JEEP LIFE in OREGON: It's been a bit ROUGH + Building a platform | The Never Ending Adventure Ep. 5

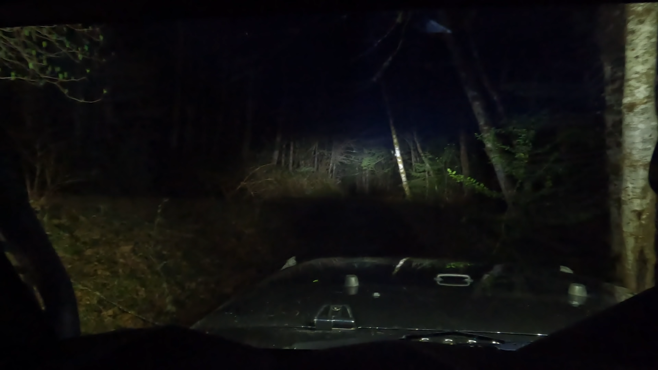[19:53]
You can see everything. I can drive anywhere I want in the dark now.